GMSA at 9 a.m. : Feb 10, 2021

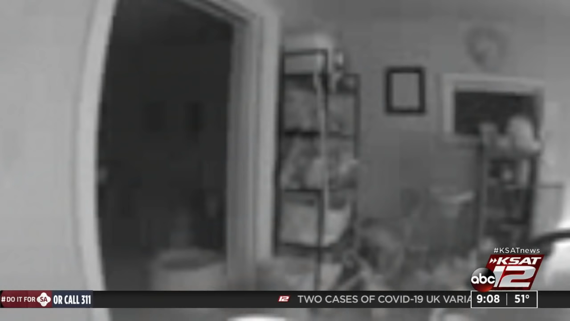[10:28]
Yeah, after they scared his family half to death, Reinhart tried to explain to them that the man they are looking for doesn't live there, and Reinhart hadn't seen him in a year. They continue to walk through the house with guns drawn.
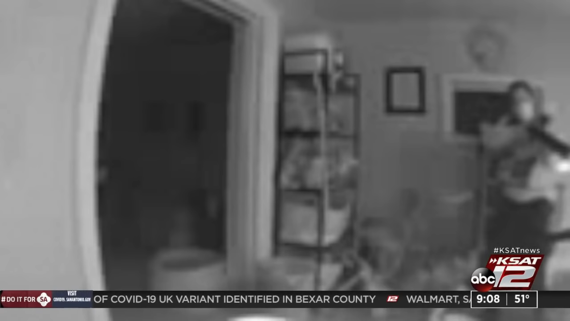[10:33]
They head upstairs where another family is renting space, and that family's baby cam catches him continuing to hunt for that person. Here's the interesting twist.